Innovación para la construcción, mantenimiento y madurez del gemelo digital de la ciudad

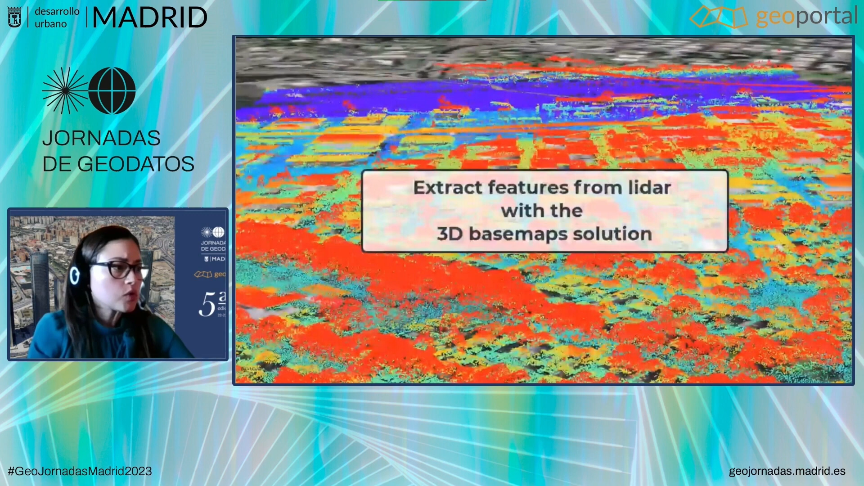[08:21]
Con ella, en el vídeo vamos a ver que tenemos la capacidad de hacer la clasificación de esos puntos LIDAR
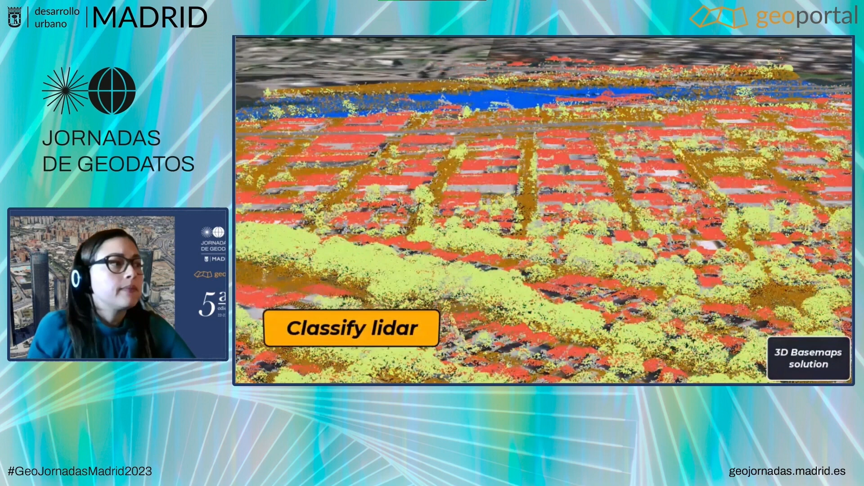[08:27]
y extraer la información a partir de ellos, de forma muy precisa,
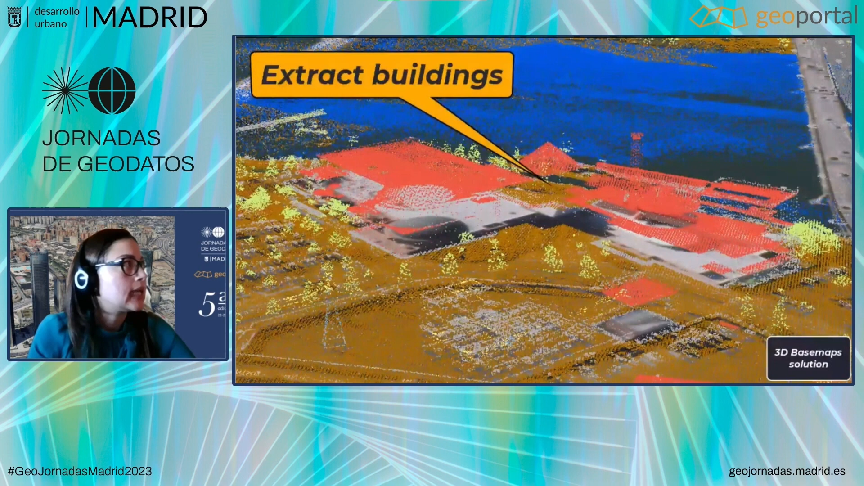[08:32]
desde los edificios, teniendo en cuenta, por ejemplo,
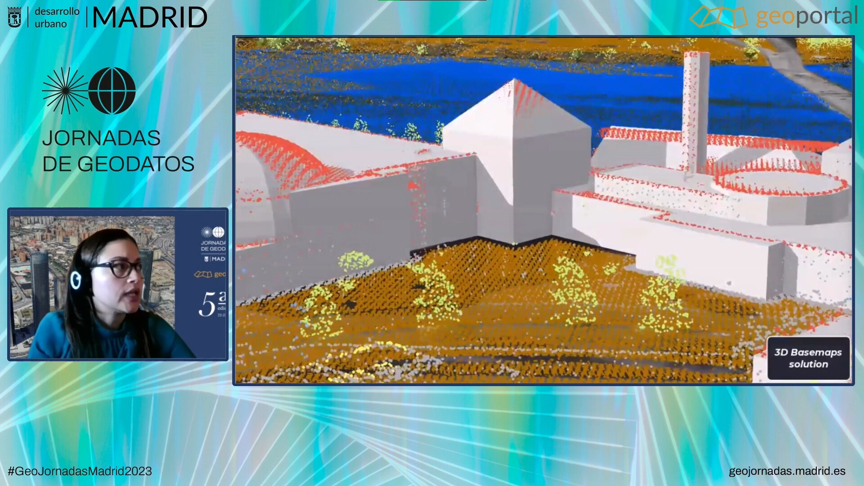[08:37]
los tejados a dos aguas, la vegetación que tengamos en la ciudad,
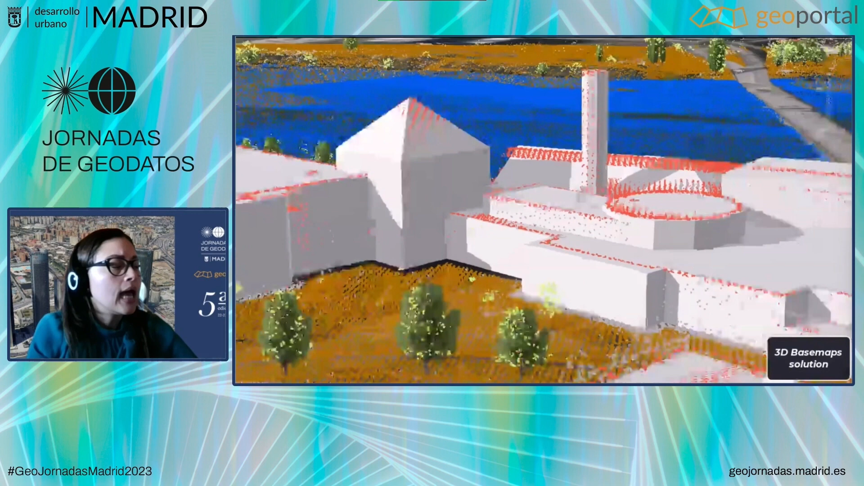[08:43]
así como otros elementos de interés, como pueden ser puentes,
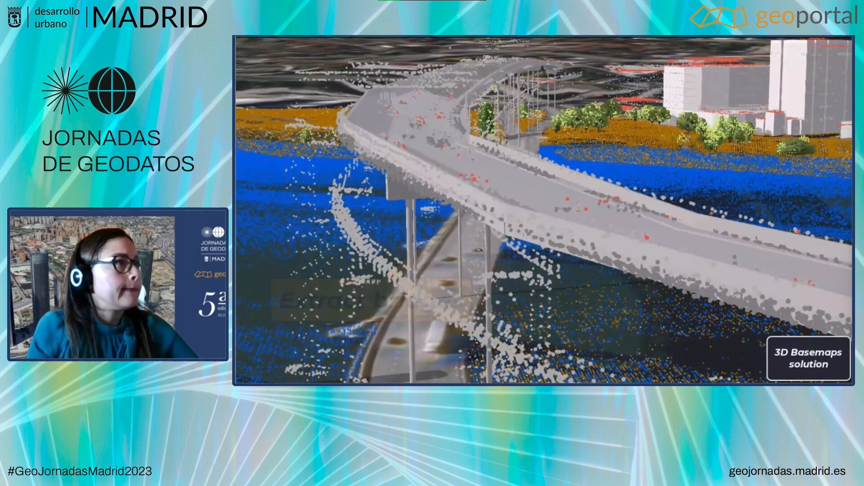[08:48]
tendidos eléctricos, o, por ejemplo, toda la parte de agua,
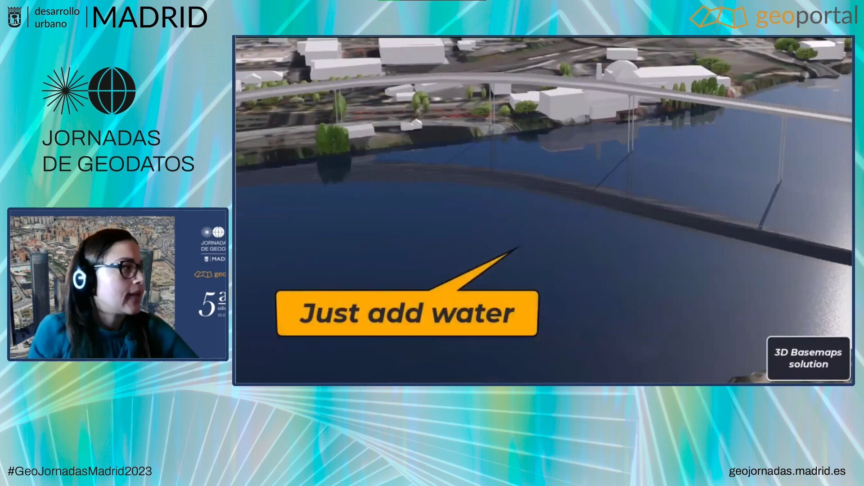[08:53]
que esté en nuestros parques, y que dan ese realismo a nuestro escenario 3D.
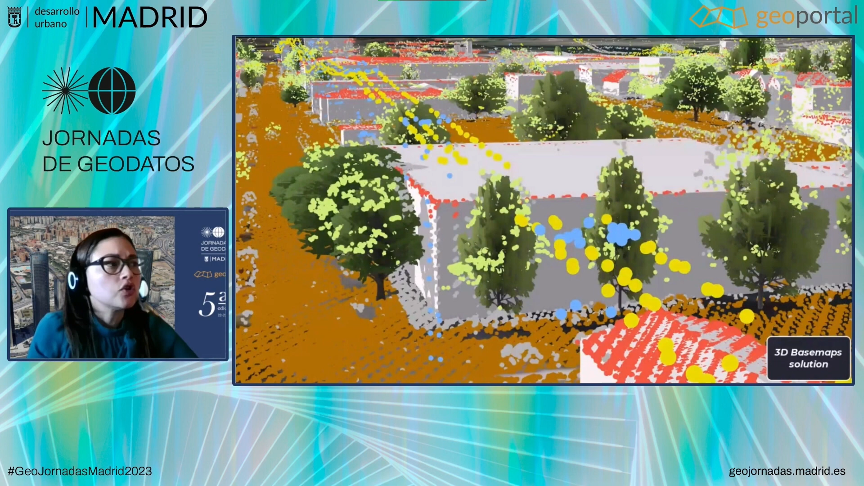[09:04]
Todos estos elementos extraíbles se pueden combinar con la
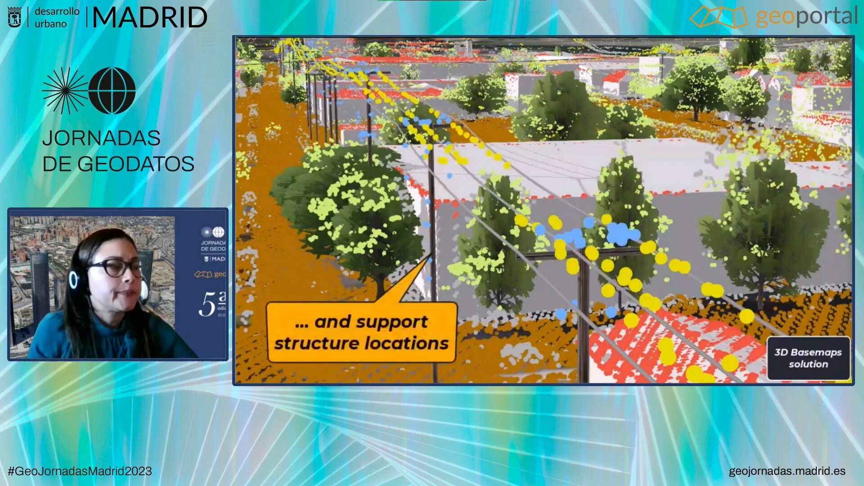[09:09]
información que tengamos vectorial y dar también esa información o ese valor añadido a nuestro escenario.
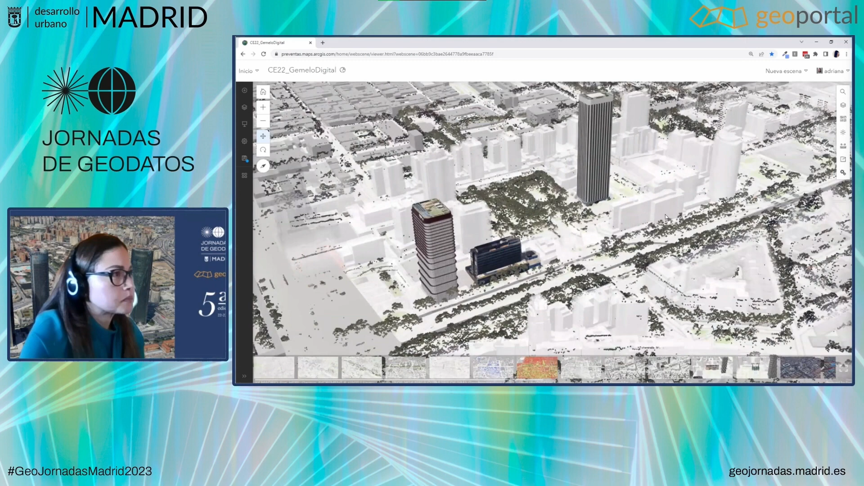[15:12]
O esta que podemos entrar y trabajar. Como os decía, es una imagen del 2019, por eso el Bernabéu tiene esta apariencia todavía,
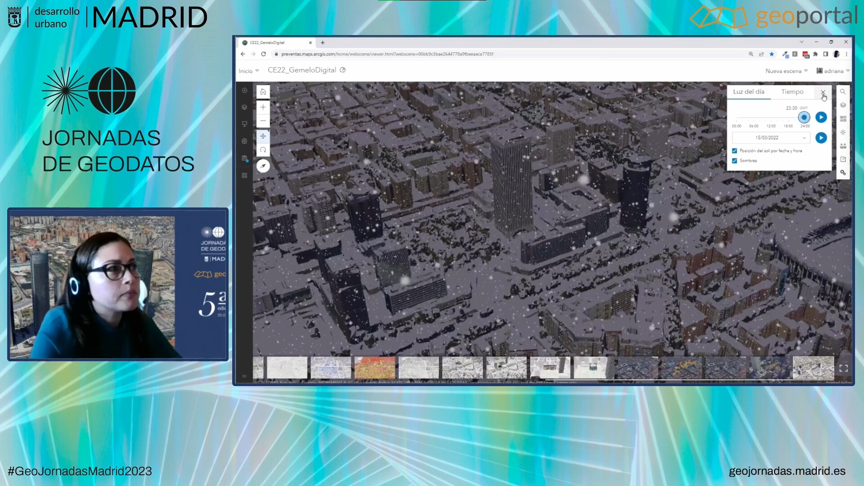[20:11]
ahora como puede ser análisis de de la luz, ¿no? De las sombras que tenemos en la ciudad y poder hacer pues análisis más avanzados y poder dar ese realismo a nuestro gemelo digital y poder hacer análisis o prever diferentes escenarios y finalmente tomar decisiones de lo que va todo esto,